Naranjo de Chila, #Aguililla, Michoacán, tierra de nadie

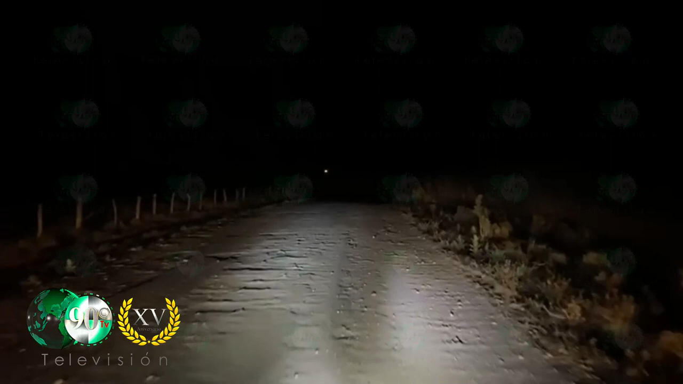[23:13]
un poco ya, noche por acá, este, pero bueno, así, así solo, la carretera dañada, pareciera terracería, pero, de verdad, mire, hay asfalto, en unas partes, pero, esto, es, parte de la, del camino, al ingreso, o para ingresar, a la comunidad de ingreso, y ahorita vamos de salida, pues ya de salida, de Naranjo de Chila, esta, comunidad, de donde es originario, el Mencho, el líder, del cártel Jalisco, Nueva Generación.